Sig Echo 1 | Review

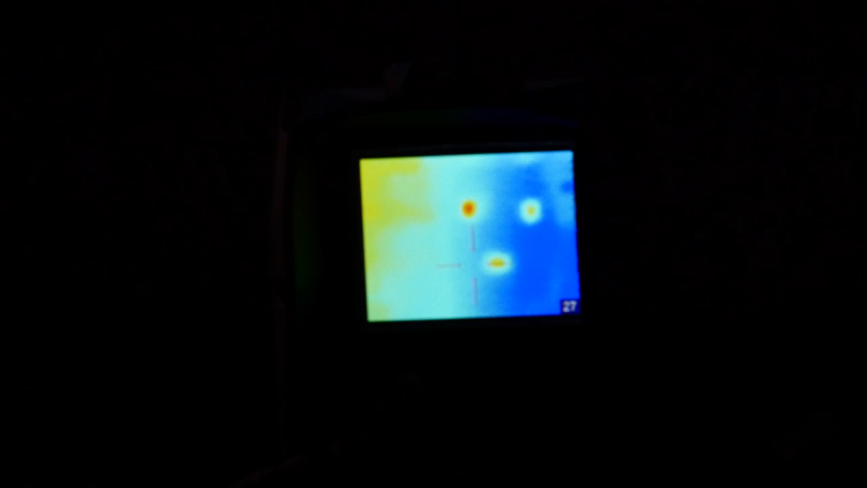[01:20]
Because it uses heat given off by the environment and target it is able to provide a better assessment of the battle space, seeing easily through brush and grass and even thin walls.
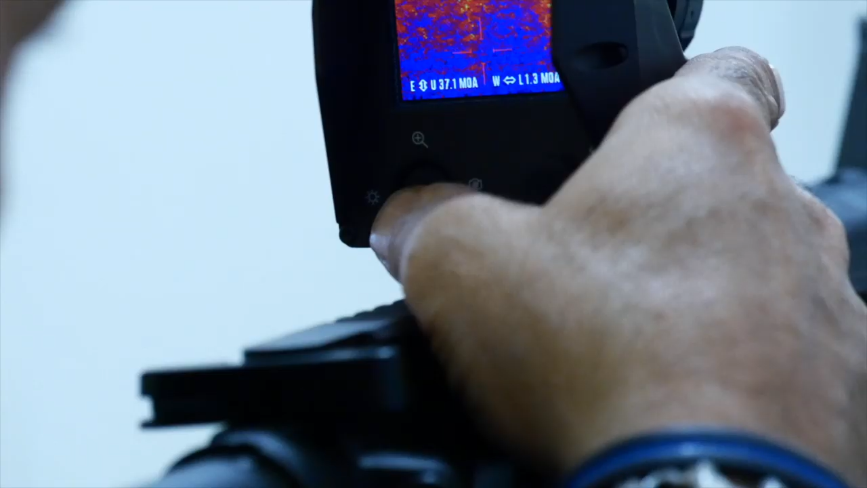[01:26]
The sight can be quickly zeroed using the adjustment joystick under the 1.5 by
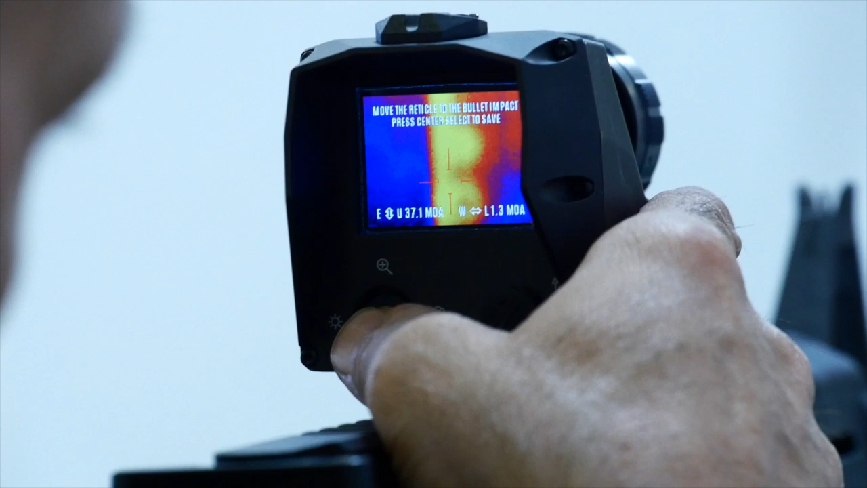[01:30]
1.25 inch screen at 220 by 176 pixels. Because you aren't using an eyepiece, the ECHO-1 alleviates eye fatigue and the monitor can be viewed by your buddy.
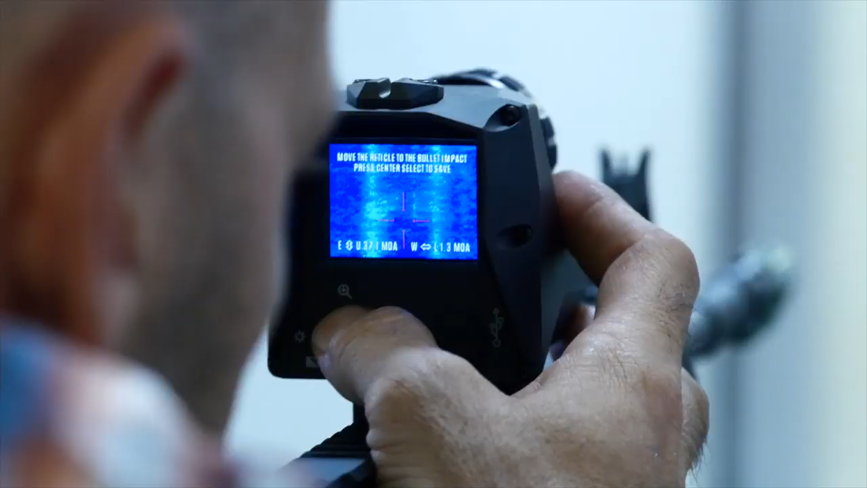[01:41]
Each nudge of the joystick provides 0.5 MOA adjustment which is plenty for CQB minute of bad guy engagement.
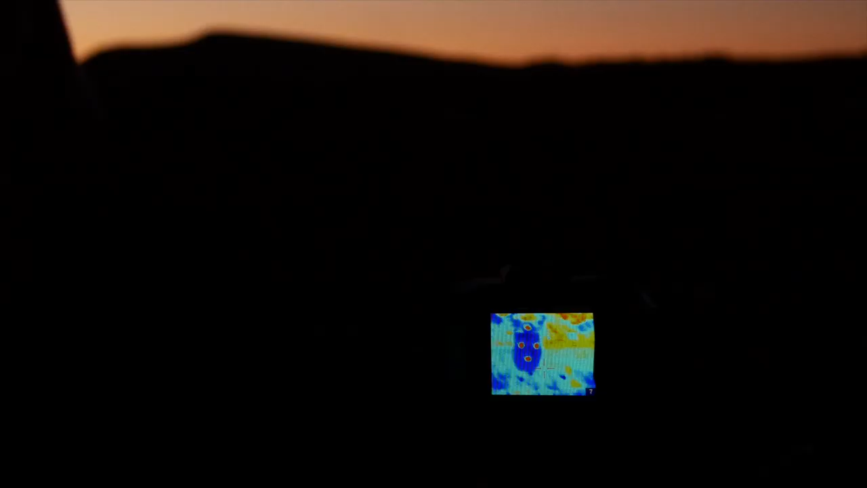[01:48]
It will give an accurate image out to 300 yards and
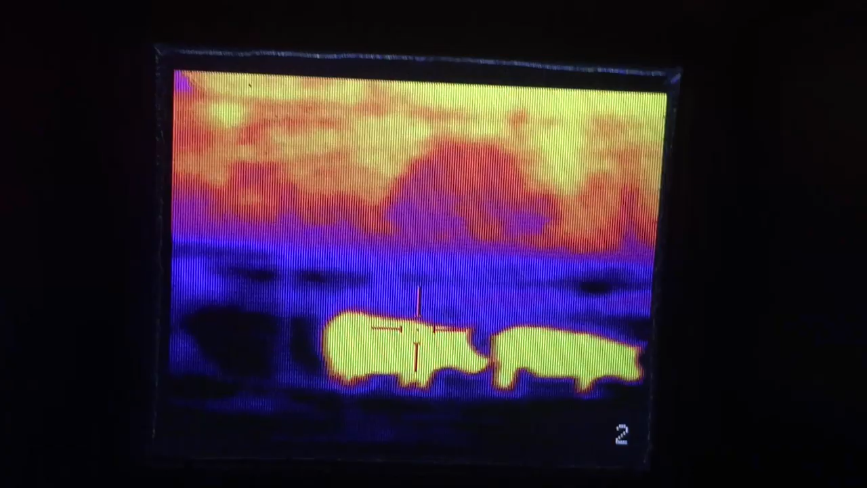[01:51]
pick up thermal input from as far away as 1,000 yards.
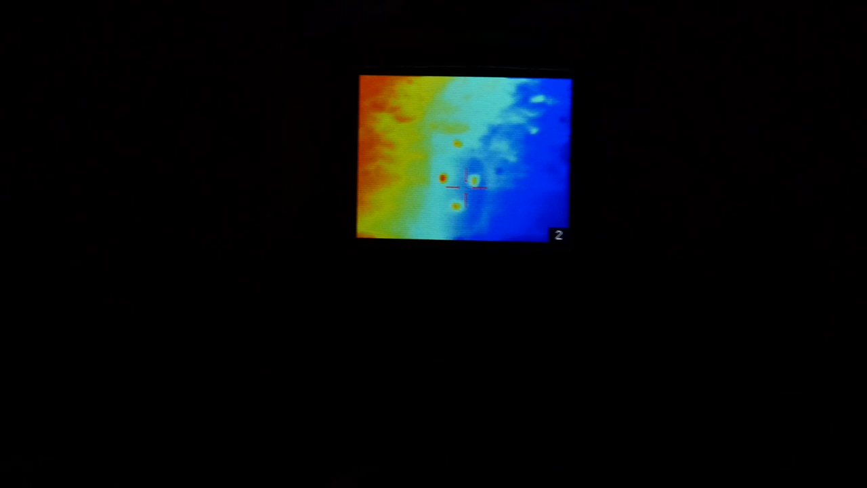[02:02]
The internal electronics automatically refresh to purge out accumulated thermal backscatter and will adjust the refresh rate based on the amount of ambient thermal noise.
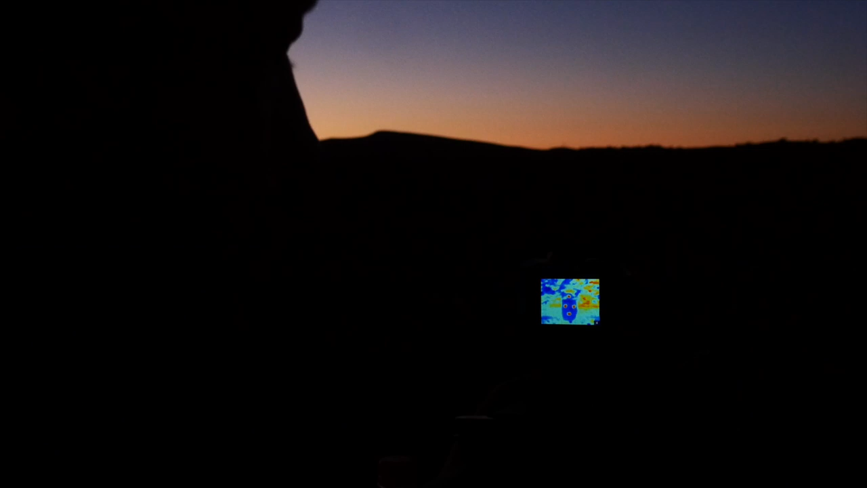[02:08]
Many other thermal imagers on the market require this as a manual step, so this is a welcomed feature.
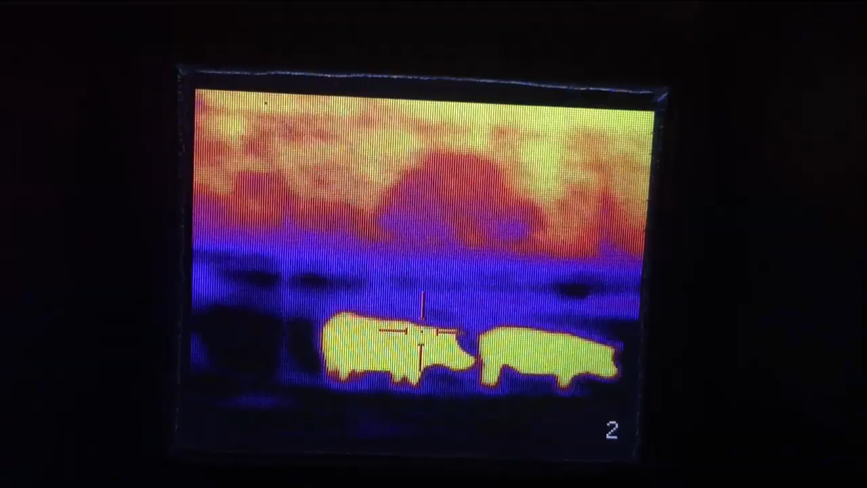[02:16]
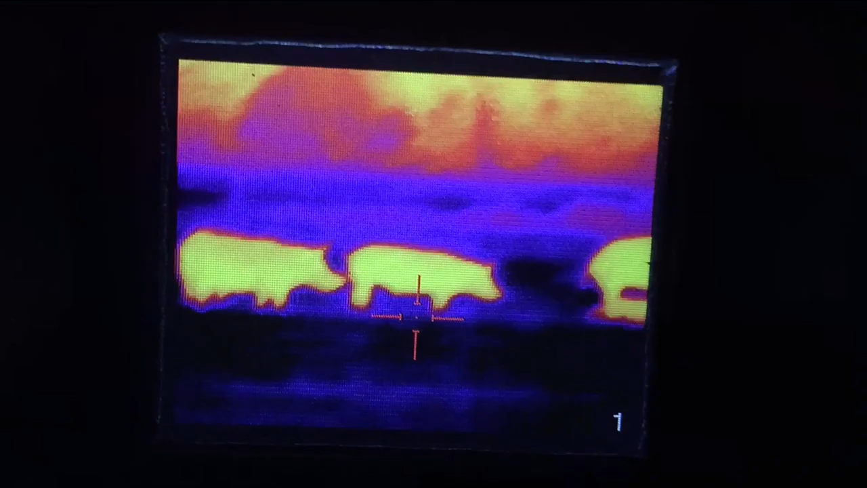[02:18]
The ECHO-1 has a variety of different viewing modes, including a couple of brightly colored options reminiscent of the Predator movies. They also feature red, green, blue, black and white, and white and black versions with the ability to turn down the screen brightness.
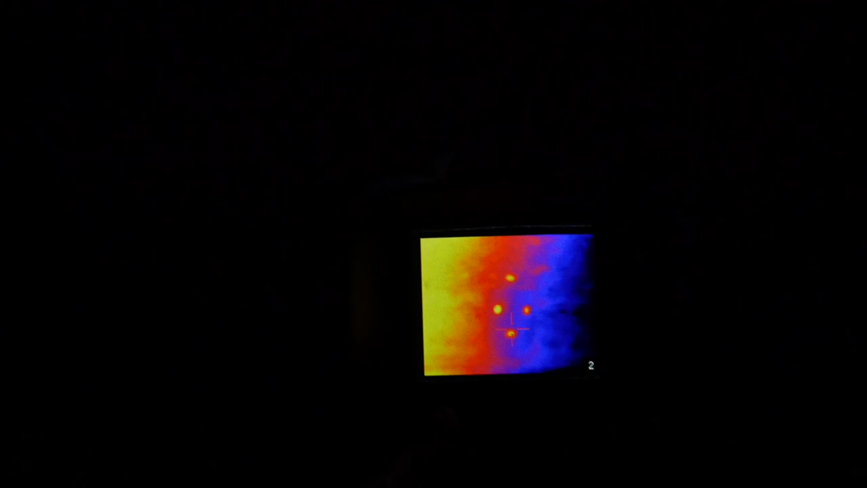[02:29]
These options will protect your natural night vision as well as reduce backlighting the shooter.